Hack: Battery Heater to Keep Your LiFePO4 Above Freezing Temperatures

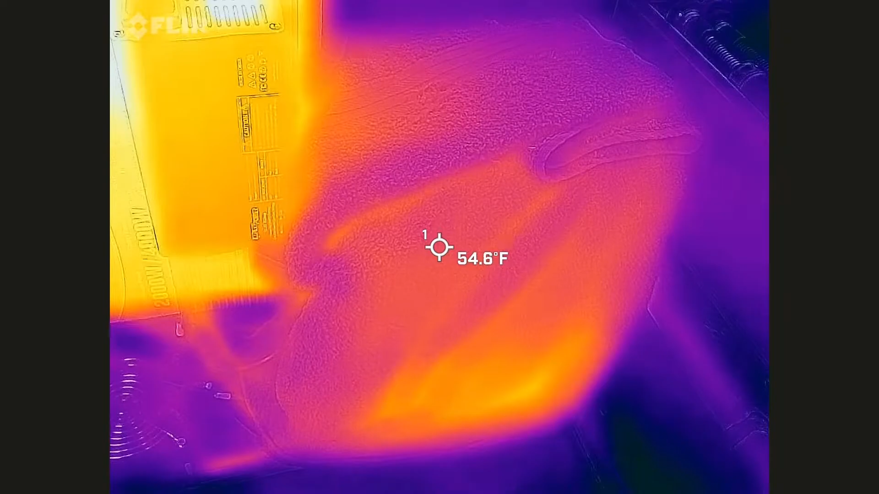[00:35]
On screen: spot 54.6°F
So here's the battery underneath the towel.
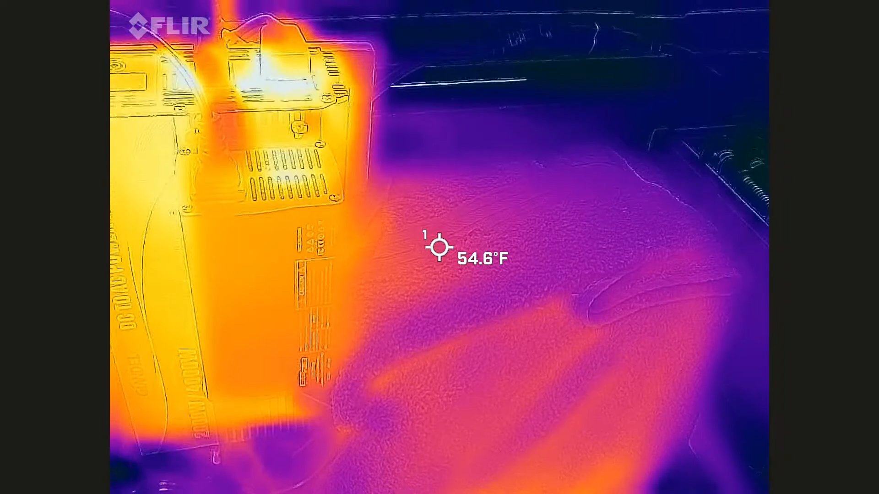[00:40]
On screen: spot 54.6°F
I can get about 50, 55 degrees. See a low of 52.
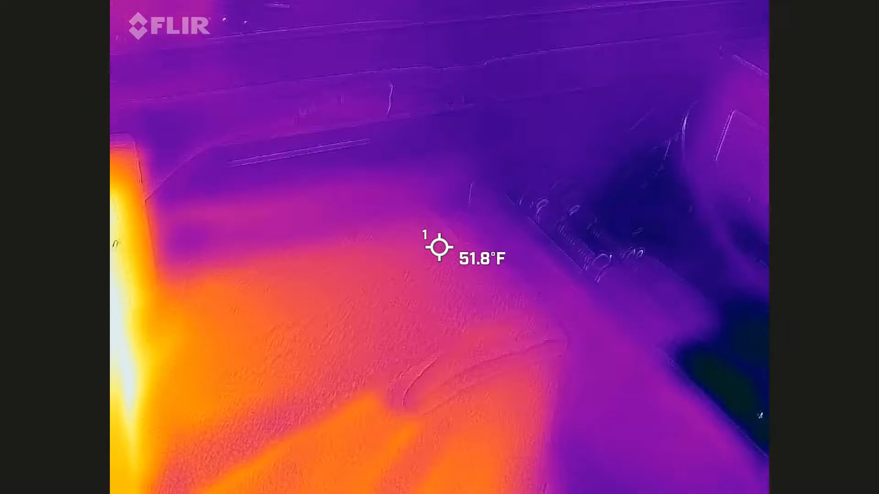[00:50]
On screen: spot 51.8°F
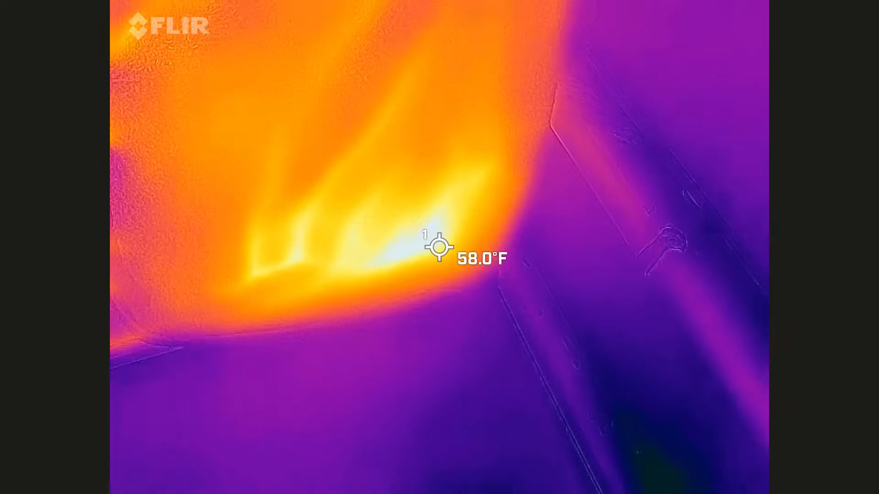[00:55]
On screen: spot 58.0°F
I might have 58.
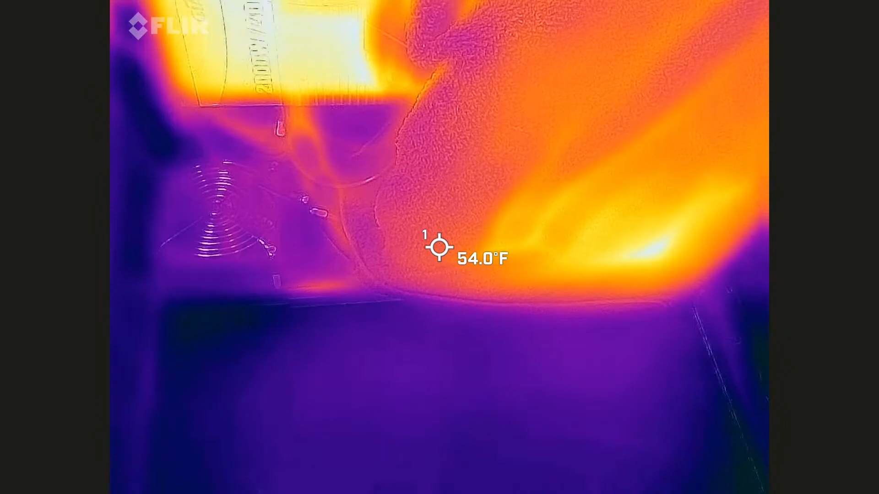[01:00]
On screen: spot 54.0°F
So now let's take the towel off.
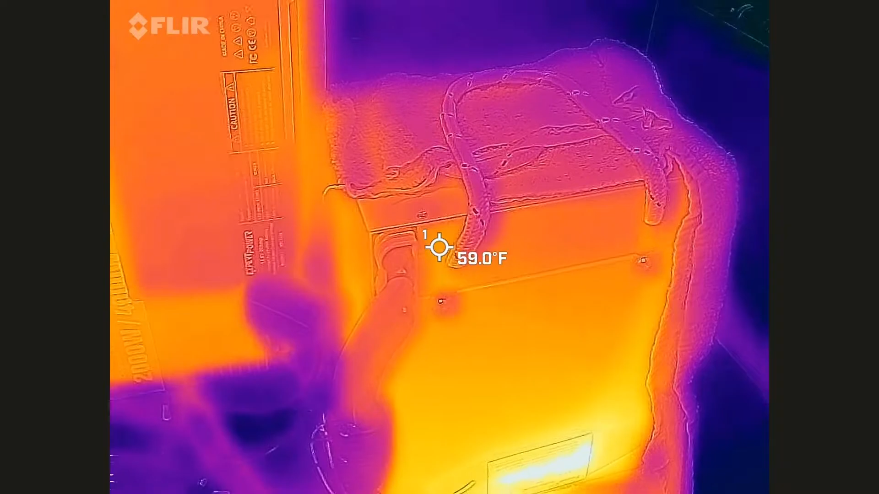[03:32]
On screen: spot 59.0°F
So with the one towel removed. I have 56 over in this corner. Where the electrical connection is. About also 56.
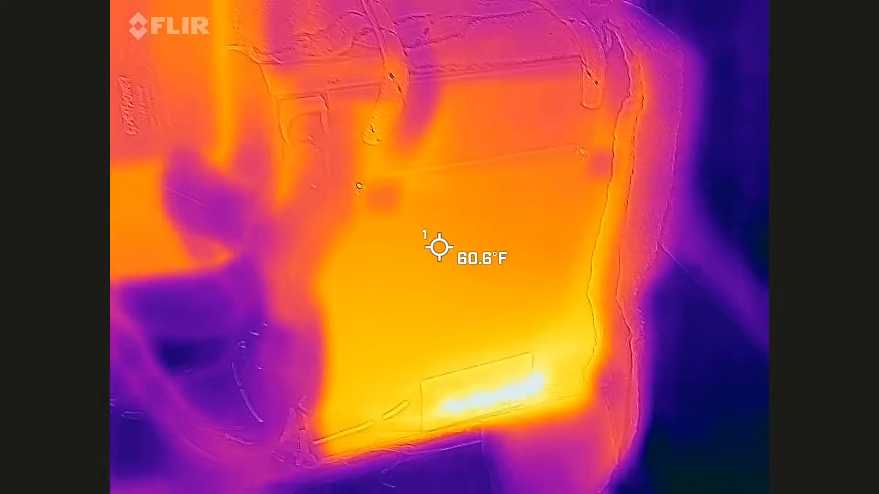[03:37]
On screen: spot 60.6°F
Down right where the heater is.
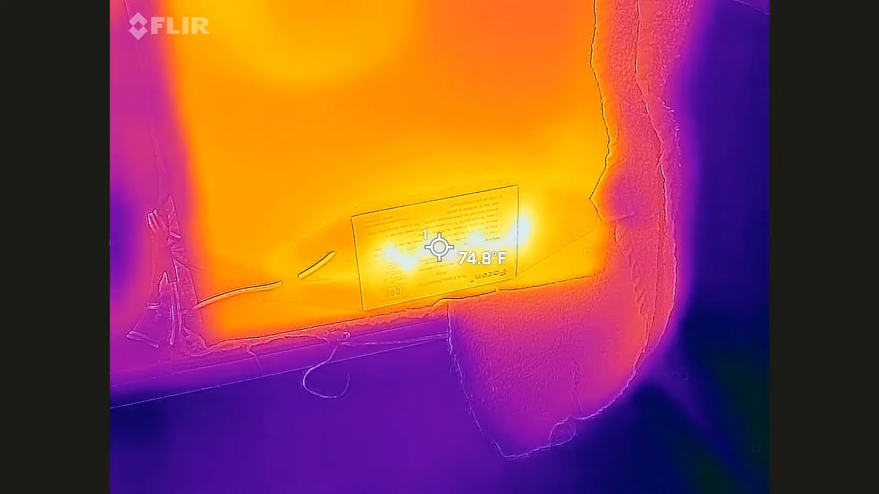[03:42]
On screen: spot 74.8°F
I see 75.
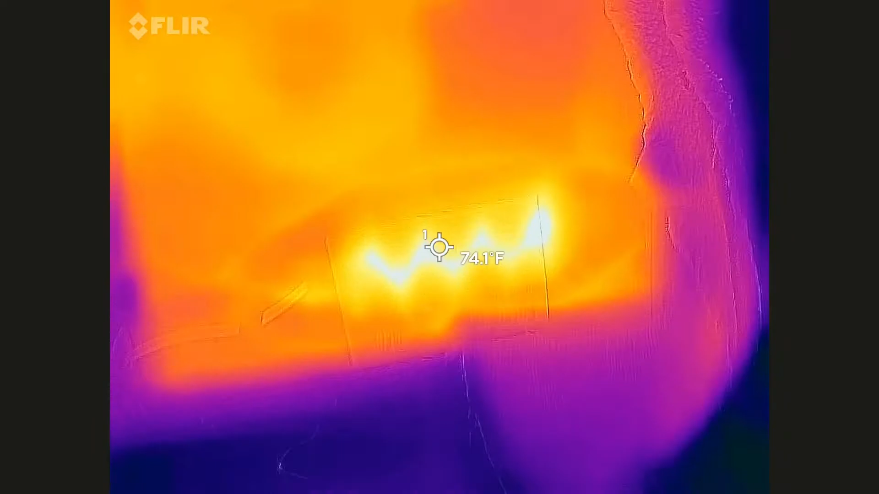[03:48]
This was a corner that was high. Okay.
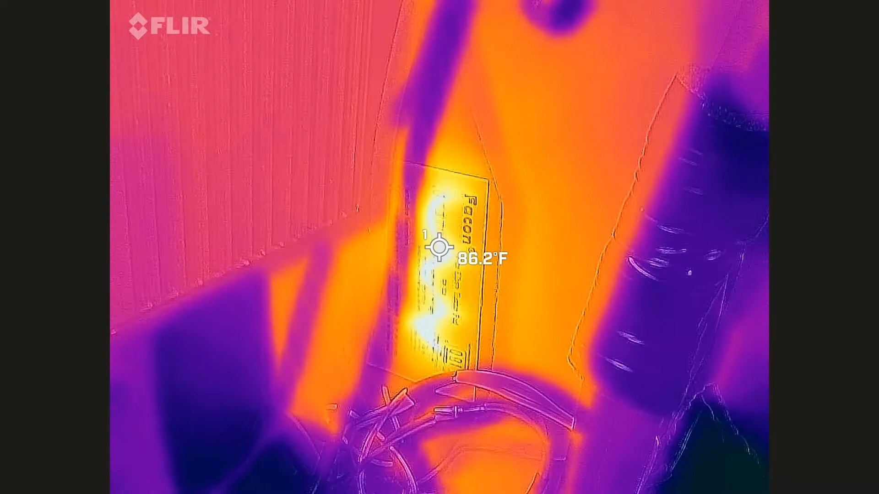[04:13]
On screen: spot 86.2°F
Right in the hot spot is 85, 86.
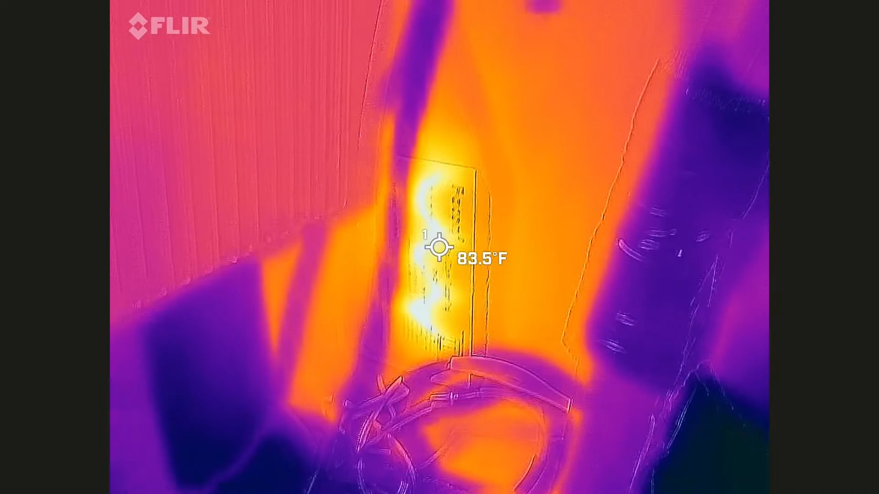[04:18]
On screen: spot 83.5°F
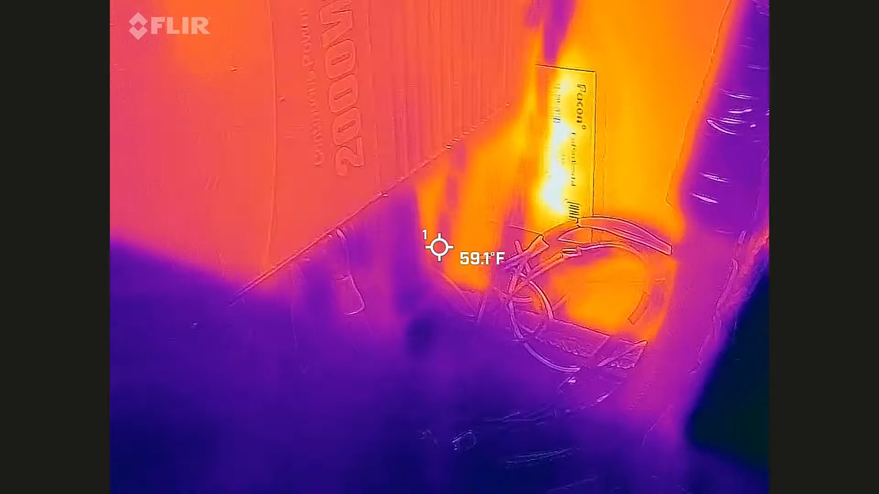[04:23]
On screen: spot 59.1°F
I don't see any other cold spots there. It's 61.
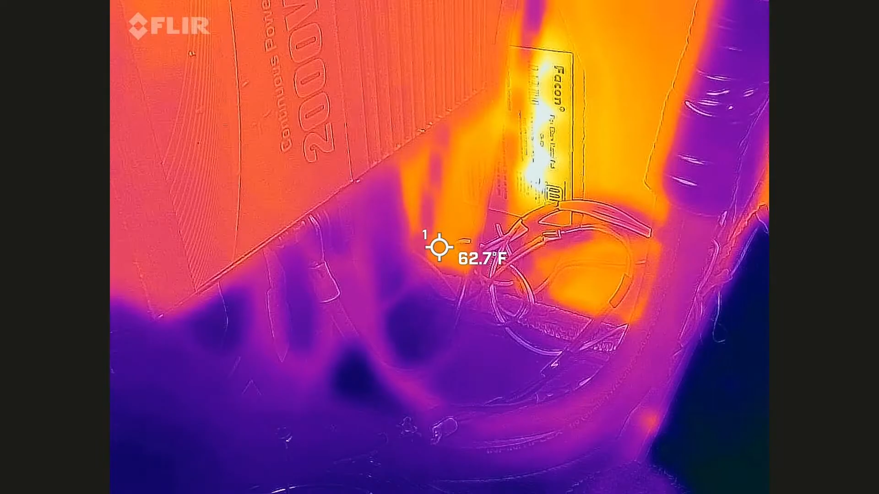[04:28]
On screen: spot 62.7°F
So in summary, it's 40 degrees outside today.